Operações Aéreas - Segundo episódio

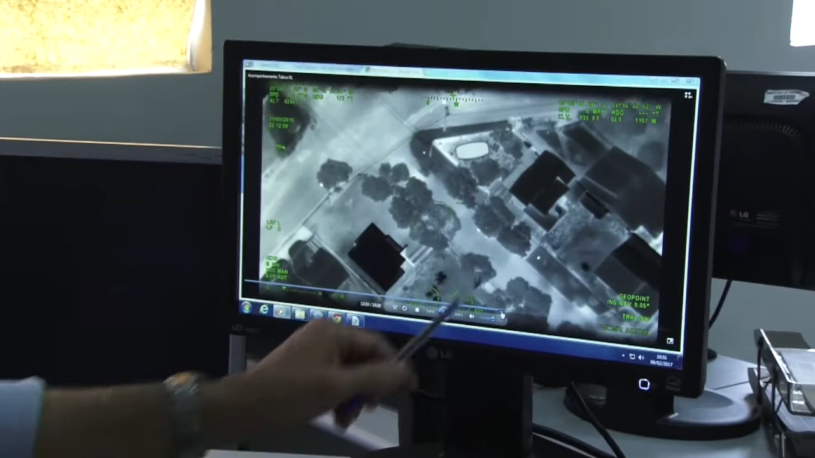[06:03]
Hoje é possível, através da realidade aumentada, se extrair o endereço,
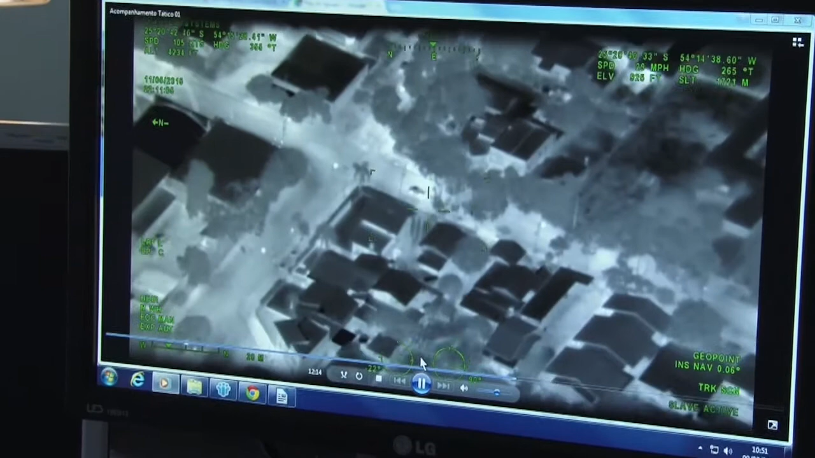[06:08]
o nome da rua e até o CEP e o número do imóvel de determinada rua e passar essa informação com precisão,
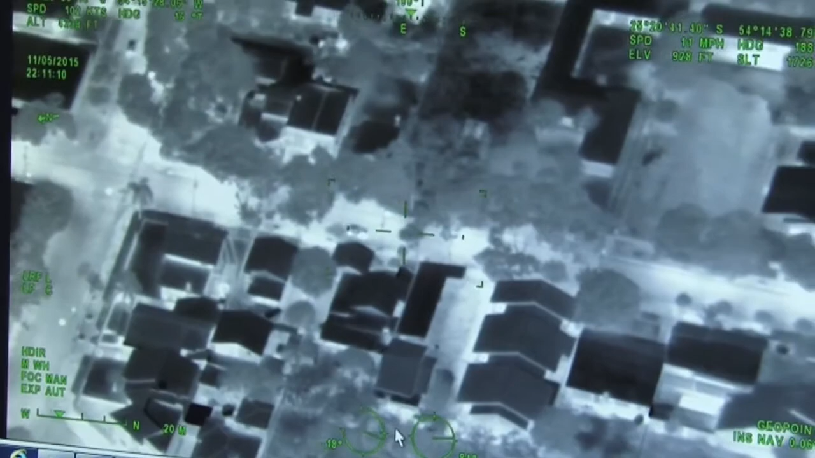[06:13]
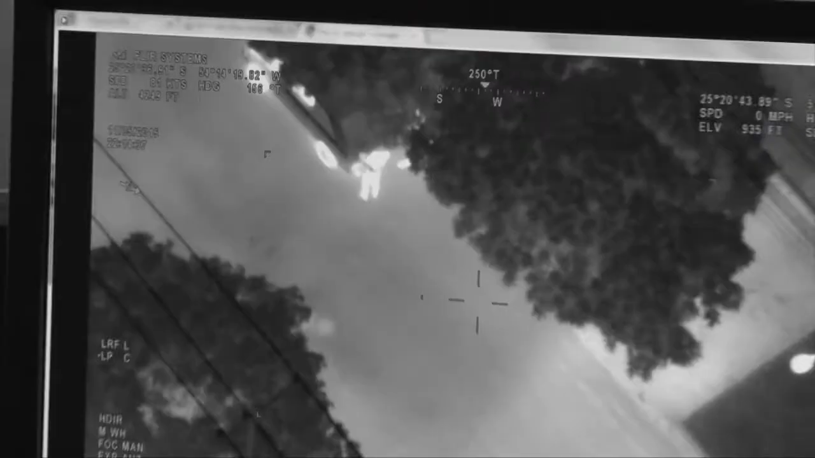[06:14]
além das coordenadas geográficas, passar essa informação para a equipe de terra, que pode inserir o endereço no GPS automotivo e chegar no alvo que está sendo acompanhado.